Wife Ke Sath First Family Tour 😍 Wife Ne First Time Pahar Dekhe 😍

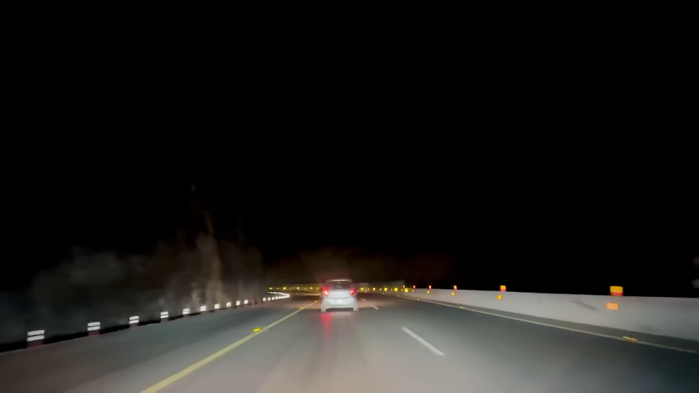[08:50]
इस वक्त हम लोग पहाड़ों के अंदर से गुजर रहे हैं, चारों तरफ पहाड़ है और फैमिली के रिएक्शन देखने वाले हैं। खतरे वाला रास्ता है यार।
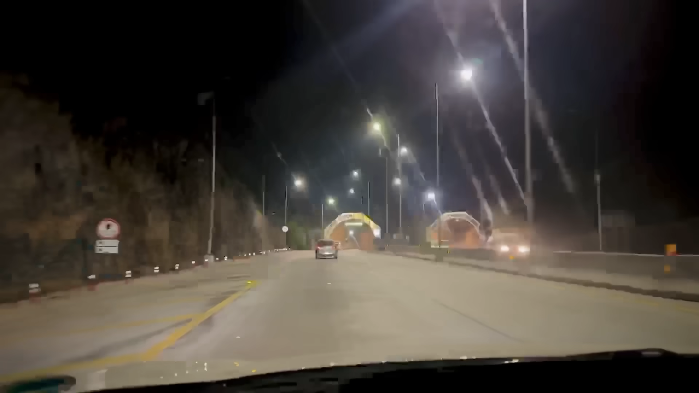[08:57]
अभी सामने आ गए जी टनल, पहाड़ के अंदर से जाना पड़ेगा हमें, ये चीज मजे की है।